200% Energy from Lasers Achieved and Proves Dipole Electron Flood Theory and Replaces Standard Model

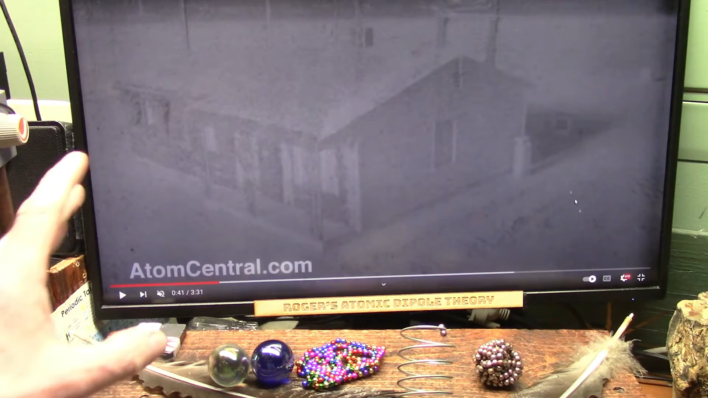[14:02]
this is the glow of every particle in the air just like i showed you in the um picture of the light coming across is doing this
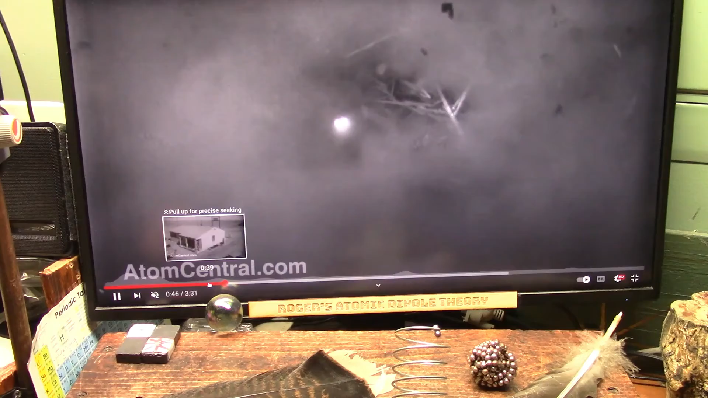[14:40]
watch just oh nothing but burn it's nothing but these things interacting with all the combustibleness there and now that's pretty much gone now comes the black